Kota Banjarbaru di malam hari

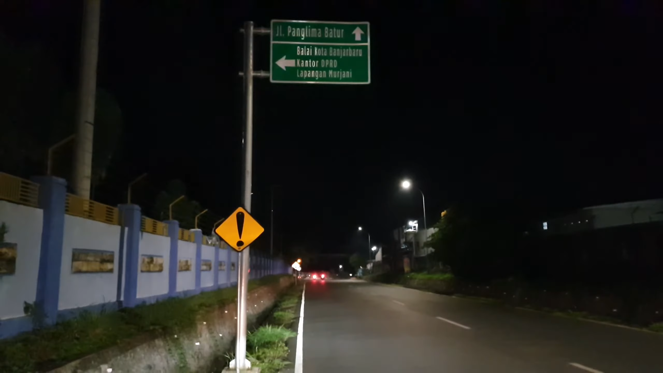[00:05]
Kalau belok ke kiri nanti kita ketemu alun-alun Kota Banjarbaru. Oke, terima kasih.